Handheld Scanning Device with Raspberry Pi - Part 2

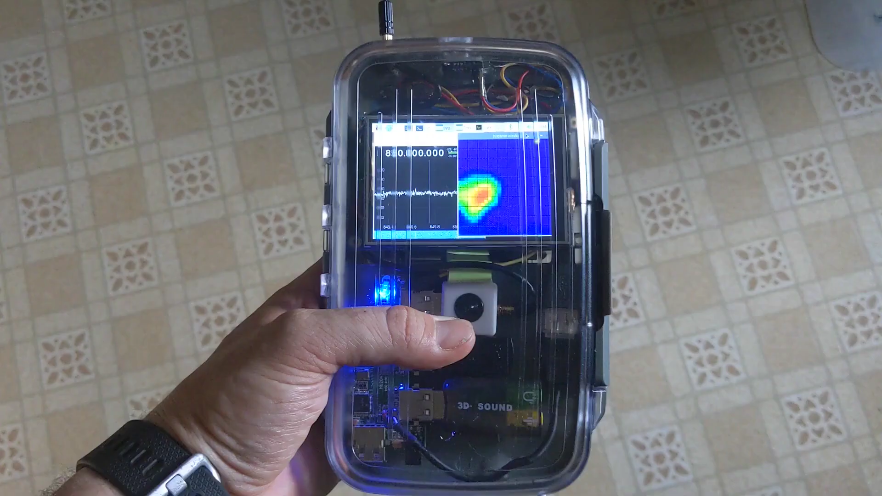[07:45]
I could run both of these sensors at the same time if I wanted to but I think that's gonna make the